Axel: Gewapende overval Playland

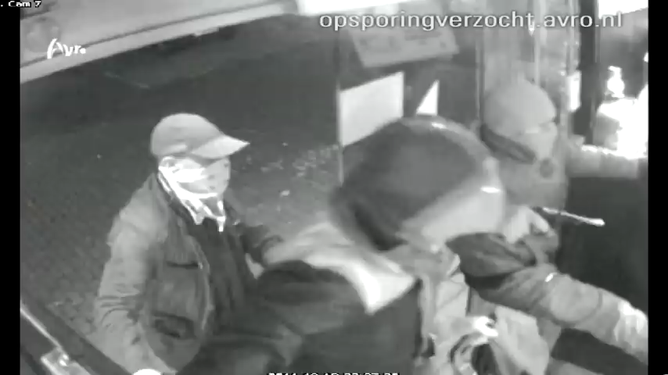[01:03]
Direct verdelen ze hun aandacht over de aanwezige klanten Terwijl een vierde dader ondertussen bij de voordeur de omgeving in de gaten houdt Iedereen moet op de grond gaan liggen en de kassier moet zijn geld afgeven
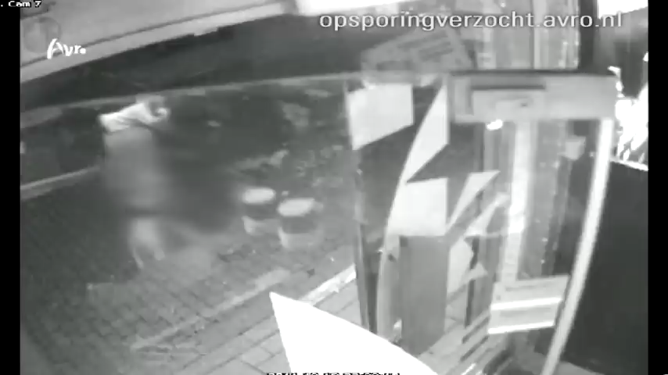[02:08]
Ze stappen daarna snel in de donkere auto die al die tijd op straat heeft stilgestaan Maar een van hen is niet zo snel en bijna rijden ze zonder hem weg
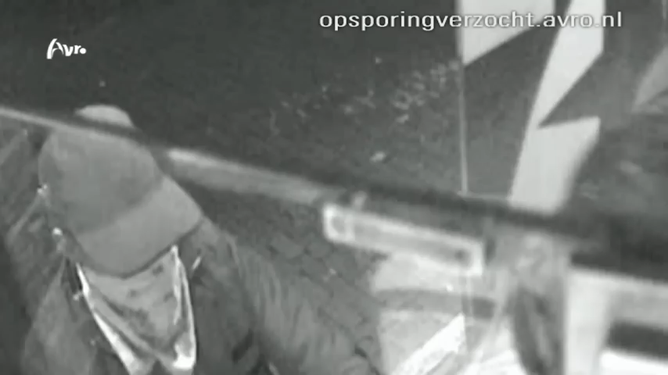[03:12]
het geld in zijn rugzak doet is deze man Van ongeveer 1,65 tot 1,70 lang Hij heeft kort
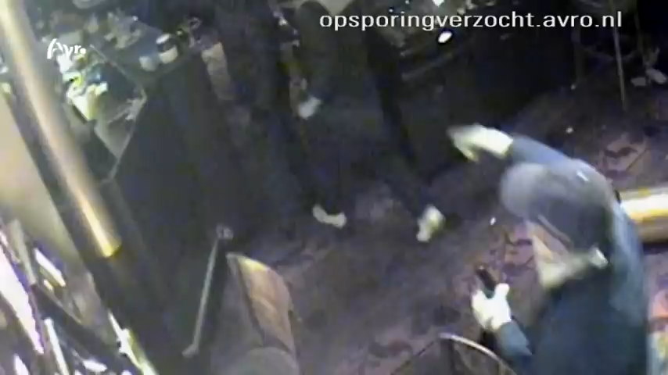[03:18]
geschoren haar en draagt een opvallende sjaal voor zijn mond Hij heeft een donkere driekwart jas aan en een zwarte adidasbroek
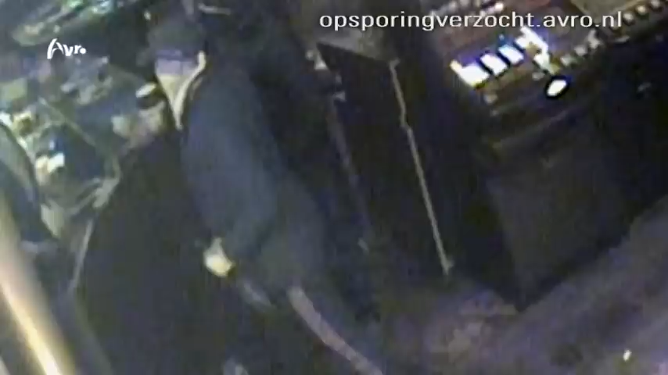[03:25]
met rode biezen De vierde dader staat de hele tijd bij de deur te wachten Hij is de langste van het hele stel Hij draagt naast zijn
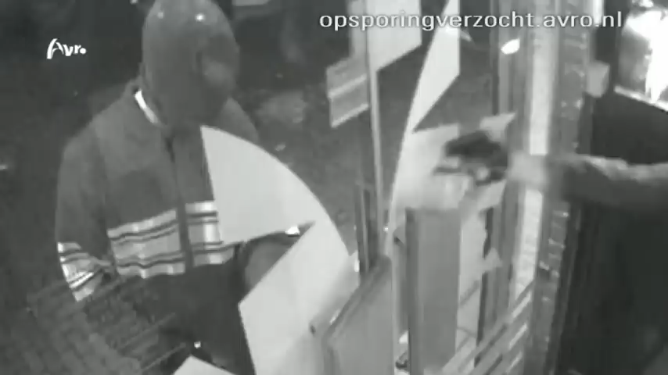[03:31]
bivakmuts en handschoenen Een donker vest met lichte banen over de borst en armen Een donkere joggingbroek en witte sportschoenen Ook